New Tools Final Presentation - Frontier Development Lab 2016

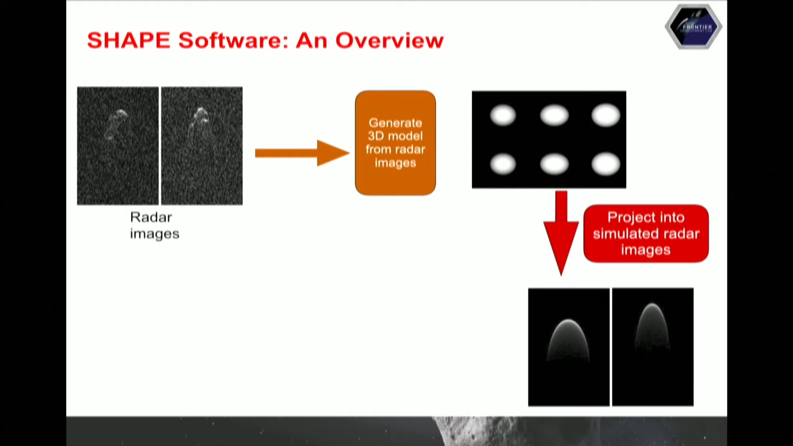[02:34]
So we get simulated radar images based on the 3D model. Then we calculate the, well, not we, but the Shape software calculates the difference between the input radar images, which were observed, and the simulated radar images. And then from these residuals, we get a chi-squared value. You can think of this chi-squared as an error that you want to minimize. So the Shape software is always looking for a minimum chi-squared.